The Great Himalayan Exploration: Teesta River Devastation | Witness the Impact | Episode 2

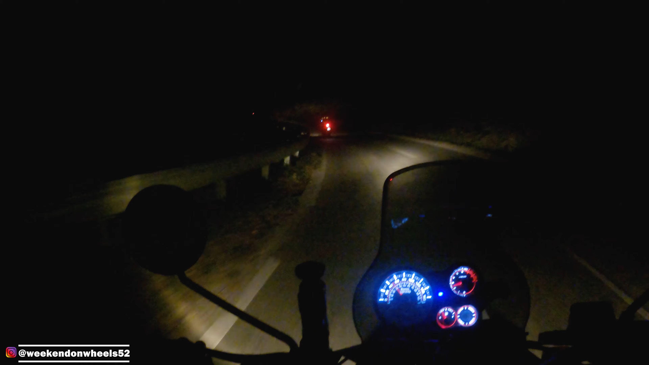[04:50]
It's just 5:30 in the evening. It's just 5:30, and look at it. Look at this place. It's complete dark, completely dark. And by 7 it's going to be like a pitch dark. Now you can still see some light here and there in the sky, but then by 7-ish or so it's going to be a pitch dark. Yeah, this is 5:30. I know. So this place gets
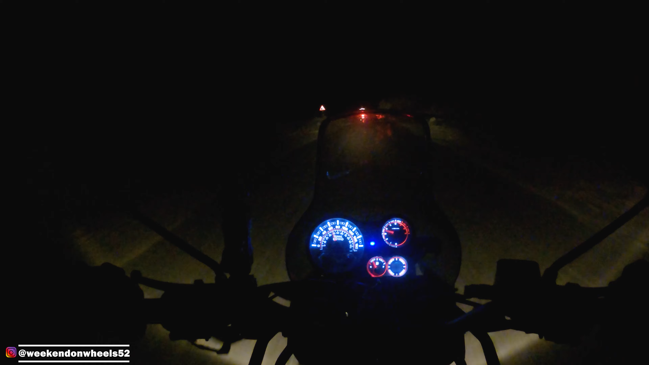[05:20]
dark very, very soon, very, very soon. And we've got another 60 odd kilometers to cover now. So maybe an hour or hour and 20 minutes before we reach. Same thing, had it been Mangalore, it would be still bright, sunny. It'll take about 6:30-ish or 6:15 to get dark, but here by 5:30 it's pitch dark like this. So by 5:15-ish itself, it started becoming dark,